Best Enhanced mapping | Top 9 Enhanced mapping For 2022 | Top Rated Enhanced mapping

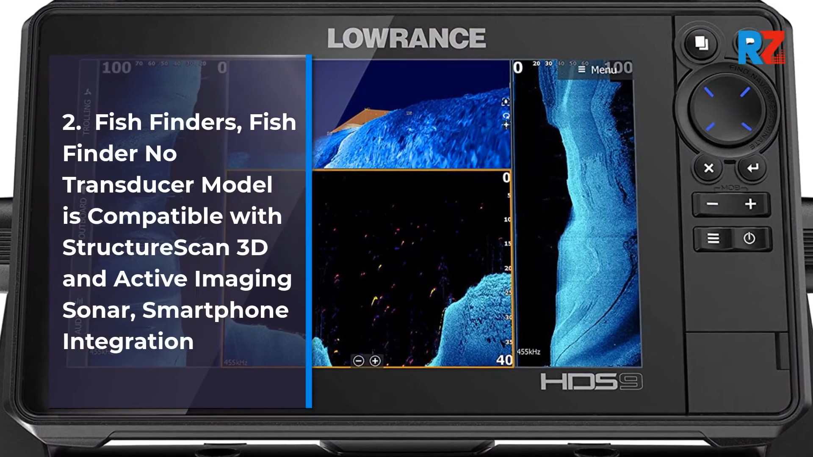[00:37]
Fish Finders, Fish Finder No Transducer Model is compatible with Structure Scan 3D and Active Imaging Sonar, Smartphone Integration.
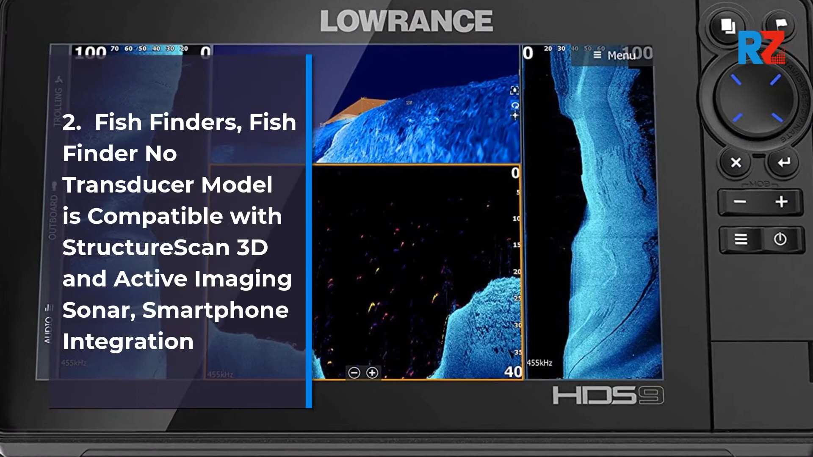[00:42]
3.
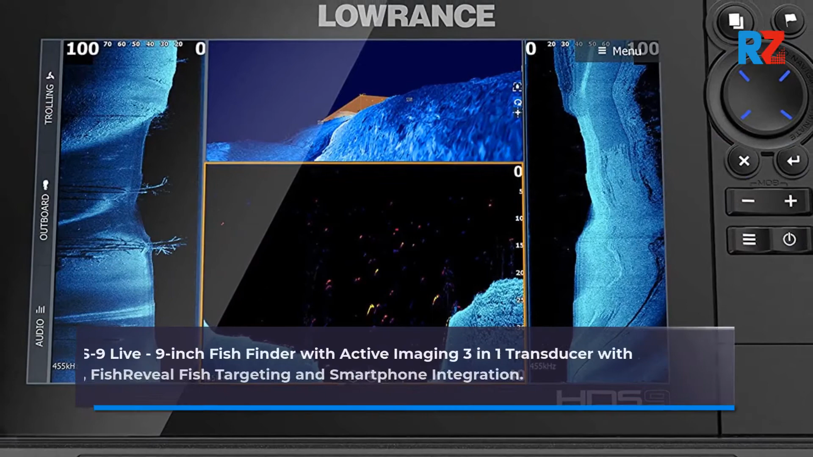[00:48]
HDS 9 Live, 9-inch Fish Finder with Active Imaging 3-in-1 Transducer with Active Imaging Sonar,
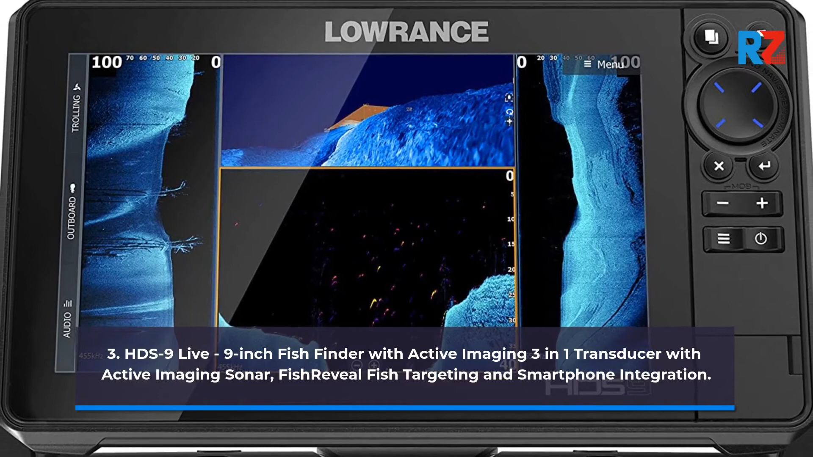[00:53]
Fish Reveal Fish Targeting, and Smartphone Integration.
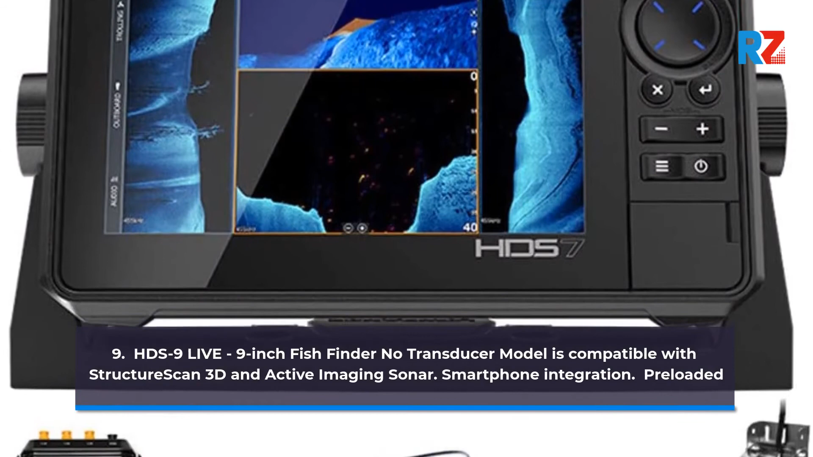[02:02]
Compatible with Structure Scan 3D and Active Imaging Sonar. Smartphone Integration.